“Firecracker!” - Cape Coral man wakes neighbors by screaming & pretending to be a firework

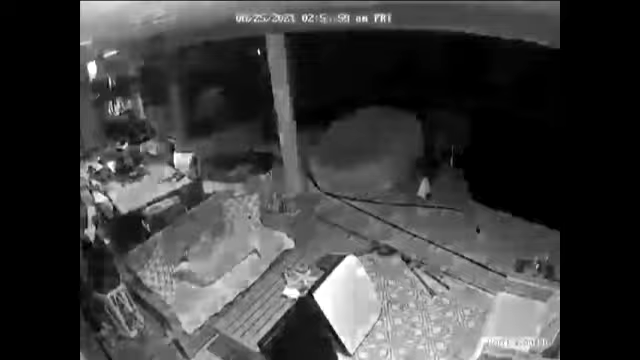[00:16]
A surveillance camera caught him screaming firework noises across the canal on Southeast 10th Avenue.